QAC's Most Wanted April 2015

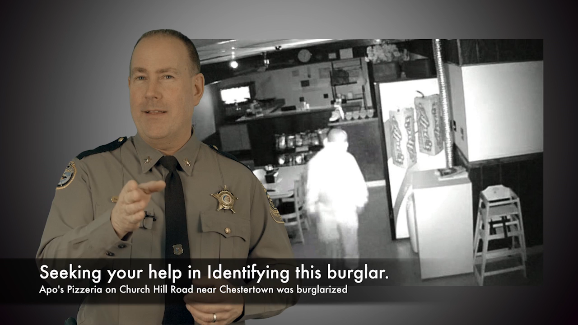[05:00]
On March 11th at Apos Pizzeria on Churchill Road near Chestertown, this was burglarized overnight by this suspect. Entry was made by shattering the front door and a small amount of change was taken.